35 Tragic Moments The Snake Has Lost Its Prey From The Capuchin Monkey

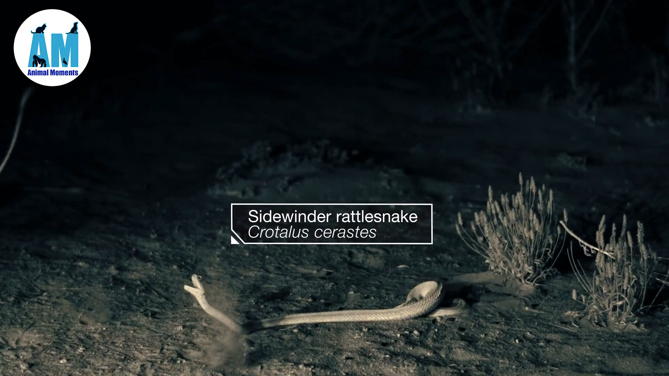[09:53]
causing the snake to inhale the dust. But perhaps the most surprising finding of our study